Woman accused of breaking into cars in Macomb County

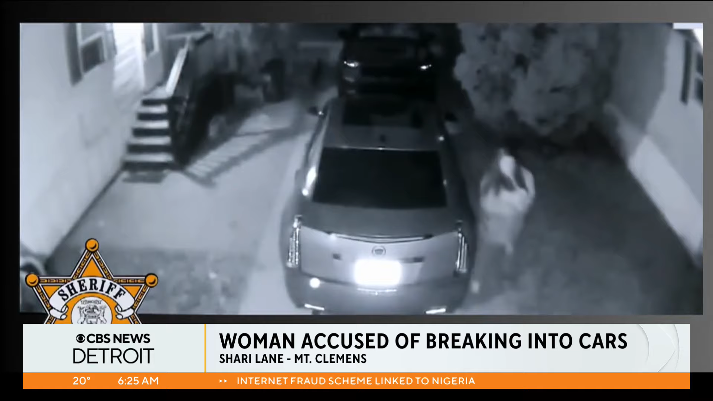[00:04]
This is surveillance video you're looking at here. It shows a woman trying to get into a car. This happened on the Sherry Lane in Mount Clemens. It happened back on January 11th. Detectives say several people who live in that area reported some things missing from their cars. The woman you see in this video here, she has long brown hair and police say she was wearing gray sweats at the time. If you recognize her, give the Macomb County Sheriff's Office a call. Thank you.